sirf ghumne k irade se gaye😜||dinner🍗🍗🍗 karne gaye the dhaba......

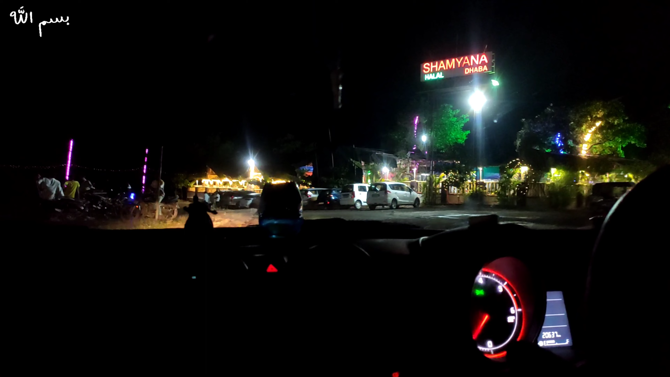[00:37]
گئے تھے ڈھابا اور اتنی زیادہ بجلی کڑا کری تھی یہ دیکھئے تو ہم لوگ یہاں پر زیادہ دیر رکے
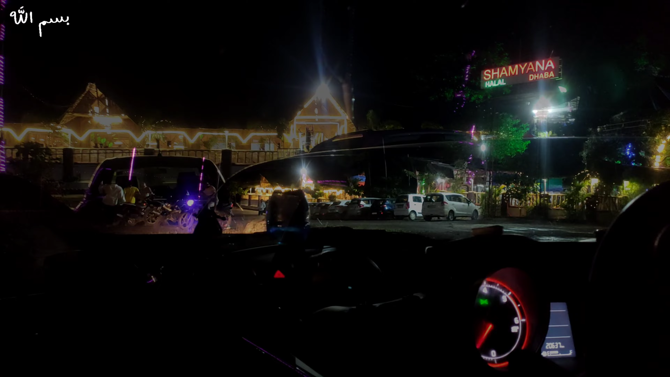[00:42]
بھی نہیں تھے کیونکہ موسم بہت خراب ہو رہا تھا جمعہ کا دن تھا تو آپ سبھی لوگوں کو
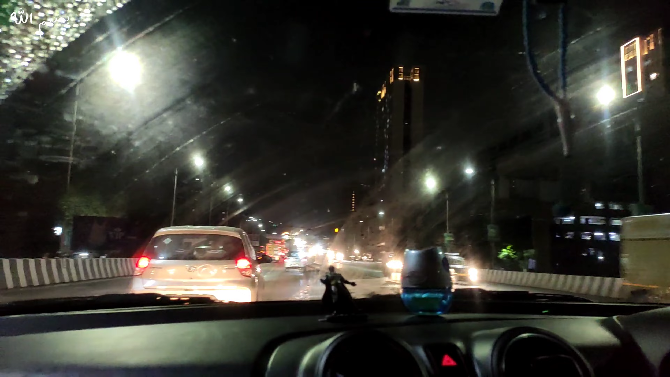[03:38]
تو یہاں پر آپ لوگ دیکھ رہے کتنی زیادہ بجلی کڑک رہی ہے ہم تو وہاں سے فوراں پھر نکل گئے اور رستے میں تو